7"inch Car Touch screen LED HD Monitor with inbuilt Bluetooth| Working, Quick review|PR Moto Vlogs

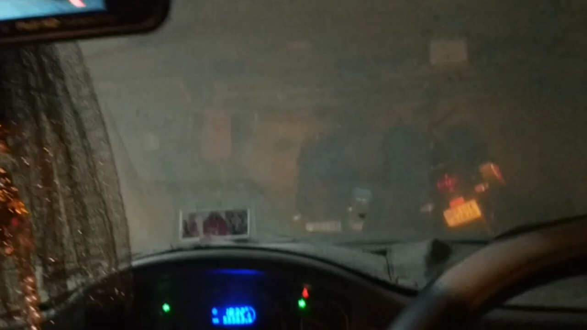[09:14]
دیکھ سکتے ہیں بہت یہ جو لائن یہ یہاں پر چینج نہیں ہوگی اس میں سے نورمل کیامرا ہے اسے بھی آپ کو گائیڈ کرنے کے جانے دکھاتا ہوں کہ میں